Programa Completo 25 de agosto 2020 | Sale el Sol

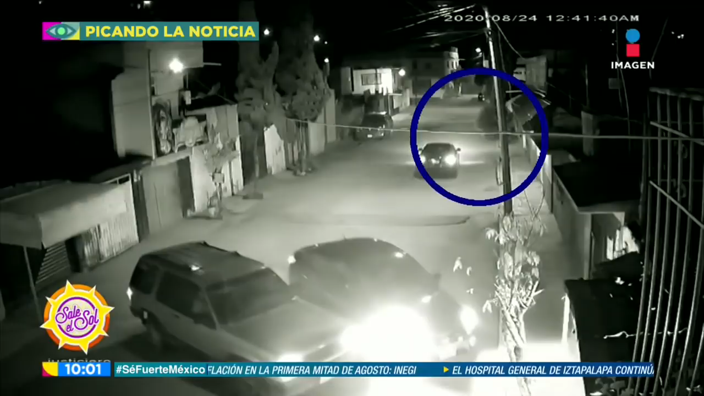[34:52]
Esta persona iba llegando a su casa, se percata que un carro le cierra el paso y que había otro coche sospechoso. Del otro coche bajan estas personas que presuntamente no sabemos si lo querían secuestrar o lo querían asaltar.